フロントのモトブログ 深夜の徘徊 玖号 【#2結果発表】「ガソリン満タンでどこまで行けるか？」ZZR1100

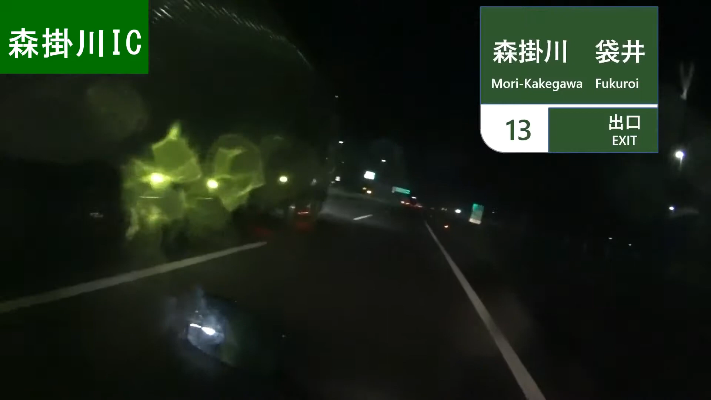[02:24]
はい森掛川インター通貨さっきのねサービスエリアを出てから5分こんなところです
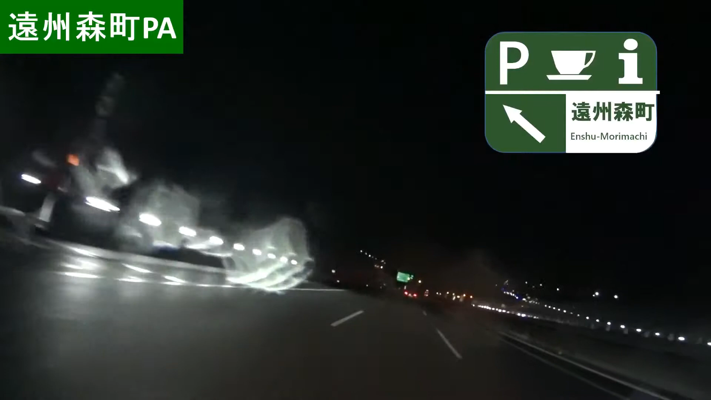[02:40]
えーとー園州、森町?サービスエリア痛い痛い痛いかなり痛いかなり痛いし相当降ってますねしっかり降ってますねー雨がやっぱり森町辺りねー浜松この間雨降ってたねずっとねー
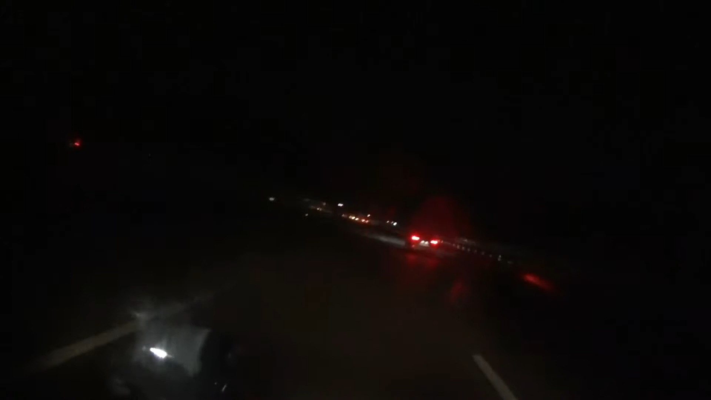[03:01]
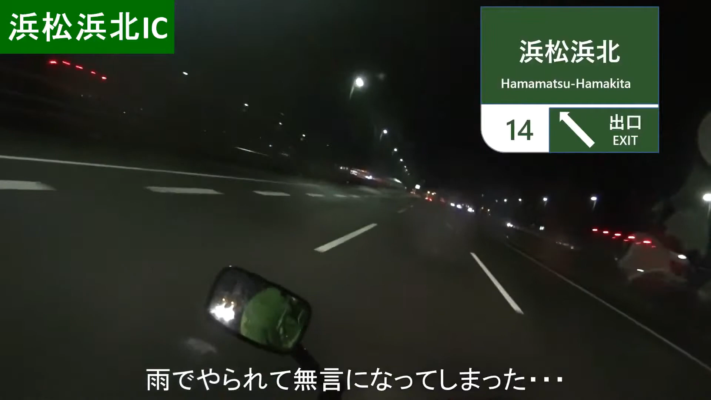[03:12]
はい浜松サービスエリアを通過
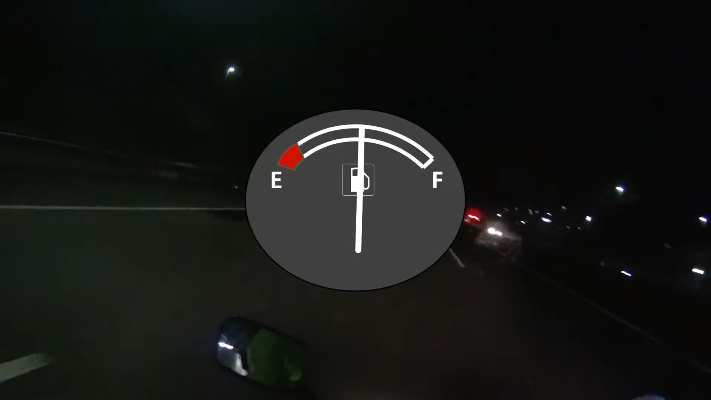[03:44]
ちょうど燃料計が半分の所を差しましたねースリップメーター234キロはい浜松サービスエリアを通過します
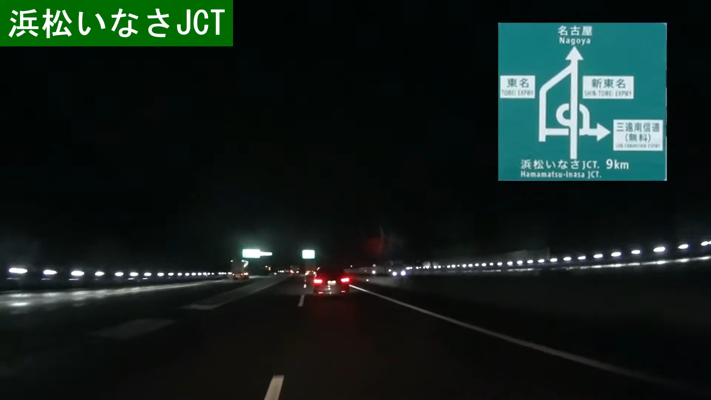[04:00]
はい浜松サービスエリアを
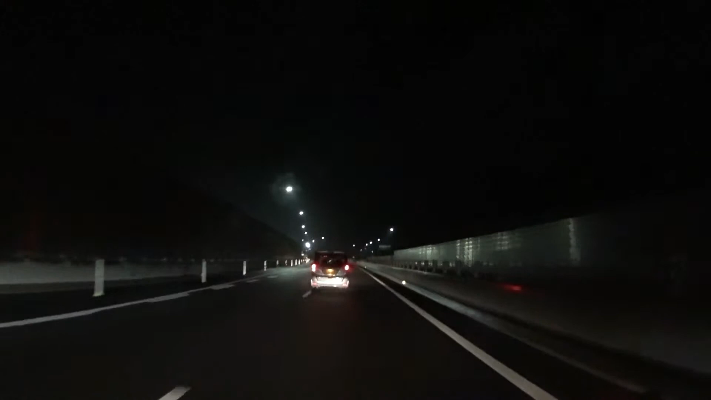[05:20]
長城なんだっけサービスエリアの名前忘れちゃったサービスエリア通過です
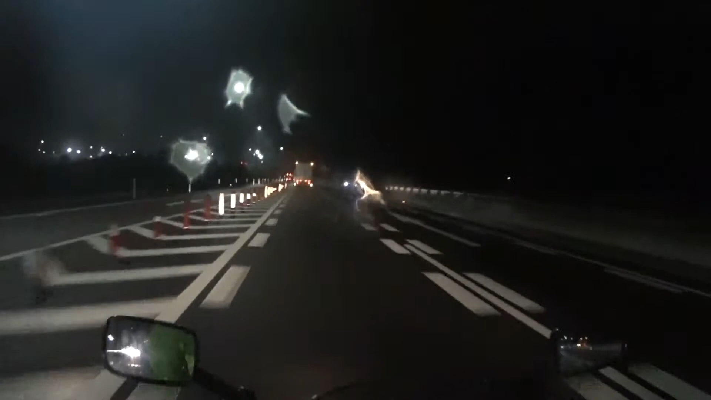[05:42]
岡崎東インターを通過スリップメーターは283
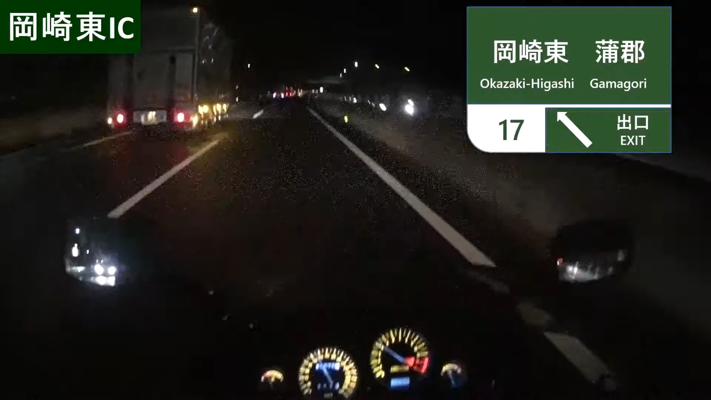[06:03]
ラソリンのフュエルメーターがそろそろレッドゾーンに差し掛かりましたやっぱこれそうだねこの減り方から言うと300ちょうどくらいでガッケースになりそうですね
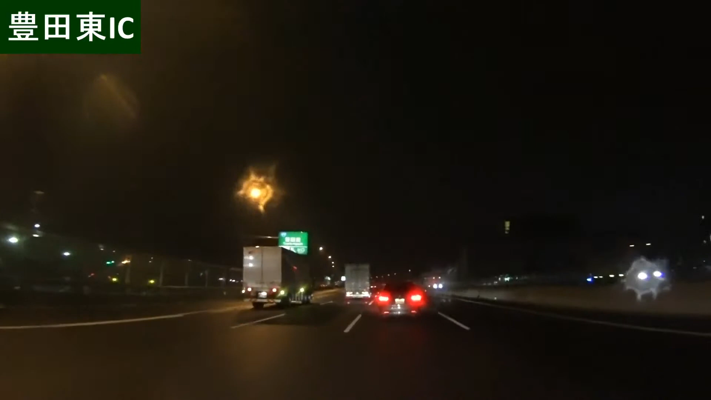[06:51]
トヨタ東インター通過しますトリップメーターは304キロ
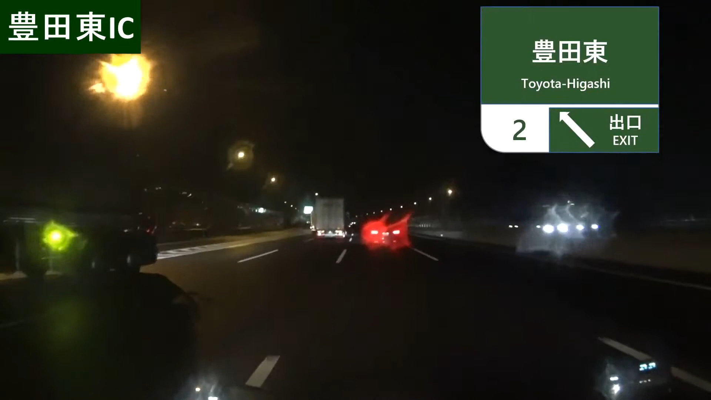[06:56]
ガソリンは本当にエンプティーさせてますレッドゾーンです
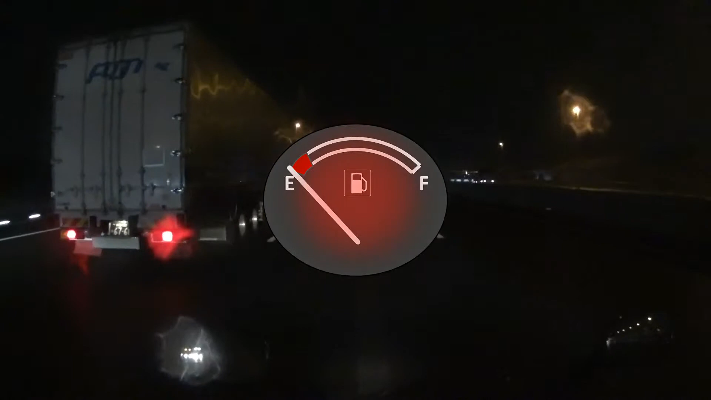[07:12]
いつ止まってもおかしくないどうしようかなカリアのサービスエリアに寄ったら止まっちゃうかなでもカリアの先次ってどこだ
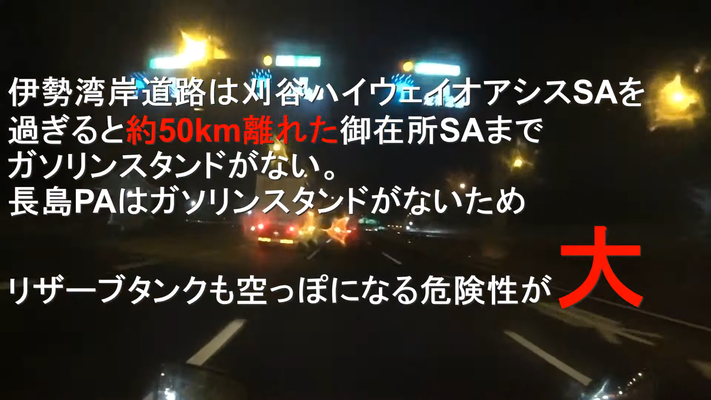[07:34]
長島までガソリンスタンドがないのかな
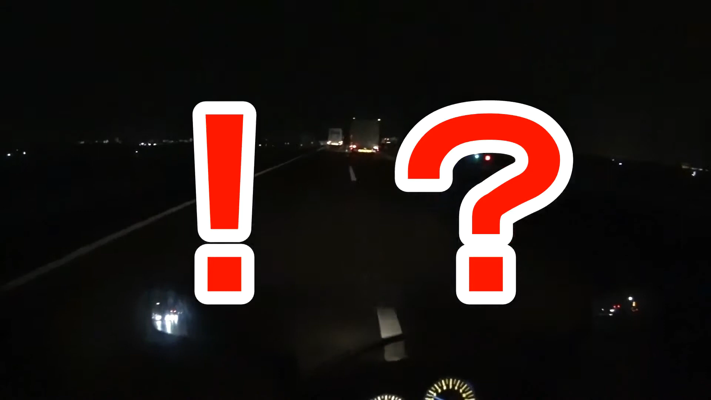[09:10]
おーガスがなくなってたかまだまだ走るぞまだ走るぞまだ走るけど力がなくなったそうするかえーとトリップメーターは310キロまだノッキングはしてないぞ